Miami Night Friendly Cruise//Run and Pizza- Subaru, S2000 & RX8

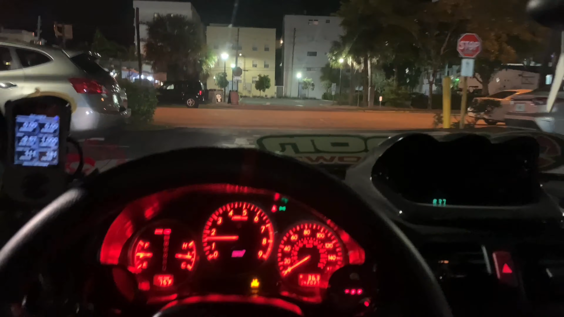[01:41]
But yeah, should be fun. See how I can get by this dip right here. My screen.